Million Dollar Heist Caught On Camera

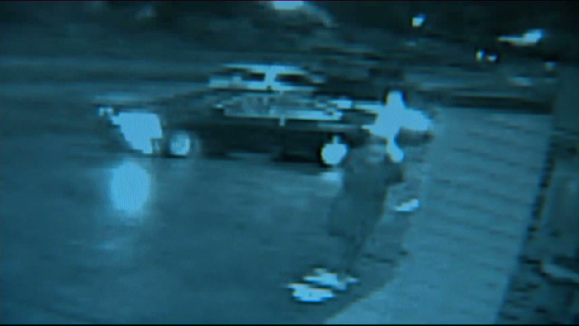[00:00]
Take a look at the suspects investigators say are responsible for stealing more than a million dollars worth of jewelry from the parking lot of this Monroeville restaurant.
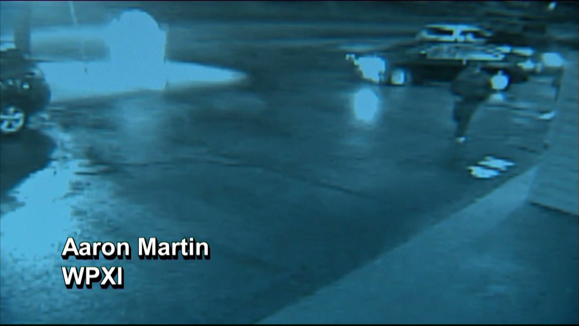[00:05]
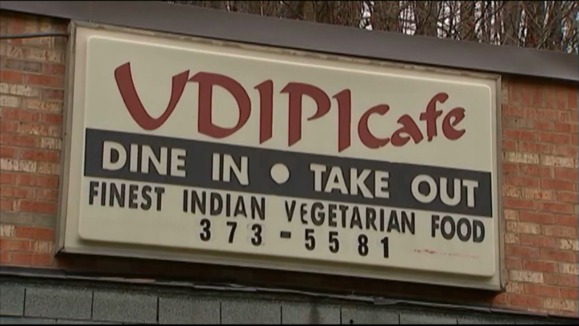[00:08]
It happened around 8 p.m.
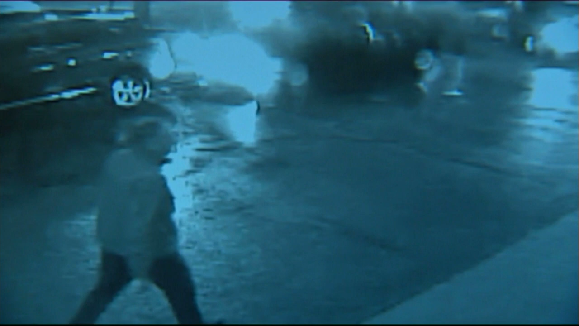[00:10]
Saturday when police say this man came to pick up dinner from Udipi Cafe in Monroeville.
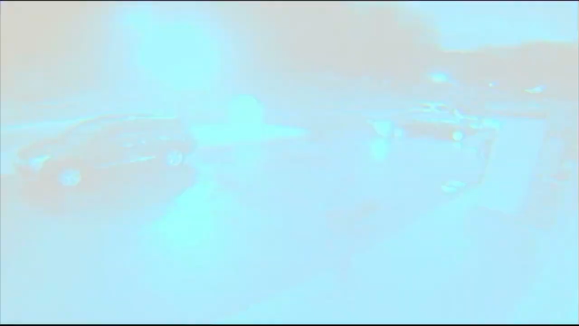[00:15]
While inside, four suspects are seen on surveillance video running to his vehicle. That's where Monroeville police say a man protecting the jewelry was assaulted.
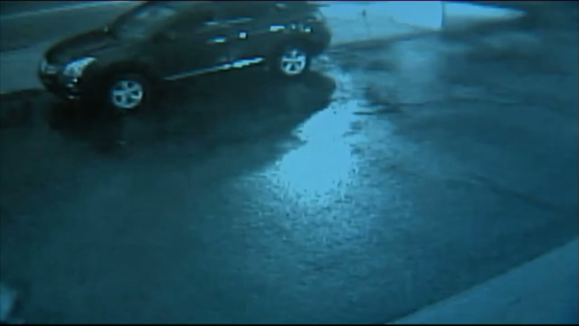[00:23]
Seconds later, you see the suspects running away with an estimated $1.25 million worth of jewelry.
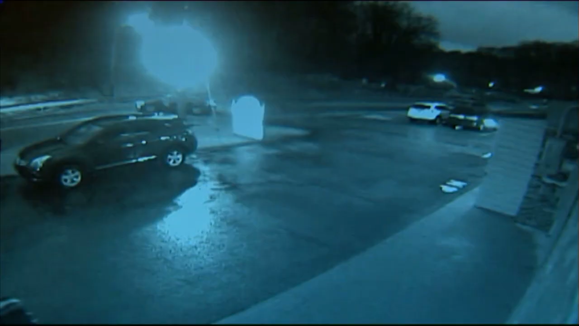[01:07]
At this point, investigators say it's unclear who these suspects are, but they believe the one suspect who lost her hat is a woman.